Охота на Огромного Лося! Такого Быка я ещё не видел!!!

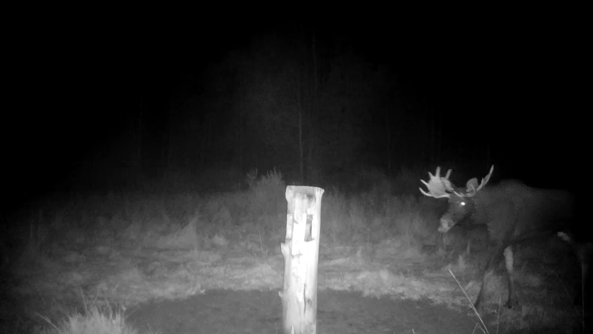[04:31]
Проехались по солонцам, посмотрели фотографии на фотоловушках, видео. Лось есть, лось ходит. То есть в этой стороне звери есть однозначно.